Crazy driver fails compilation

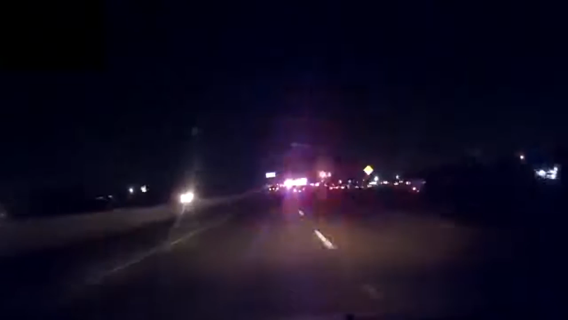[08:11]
watch out watch out watch out I wasn't paying attention sorry about that yeah no problem I was gazing at the lights yeah I know this is more distracting than it is